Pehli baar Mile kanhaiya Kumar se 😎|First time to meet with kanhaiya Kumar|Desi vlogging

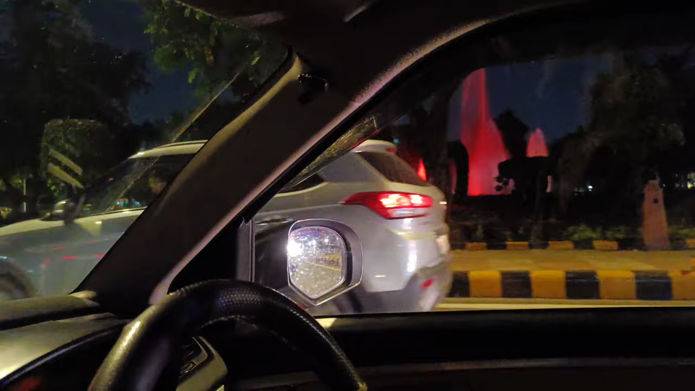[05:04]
लोग जा रहा है अपने वस्टल लेट हो गए काफी रात हो गई तो वापस जा रहे हैं अपने गाड़ी से